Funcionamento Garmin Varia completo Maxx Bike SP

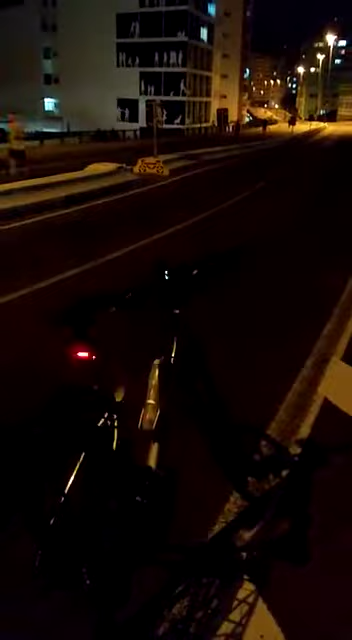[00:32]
posso mudar o modo piscante também, desligado, ligado em sua potência total,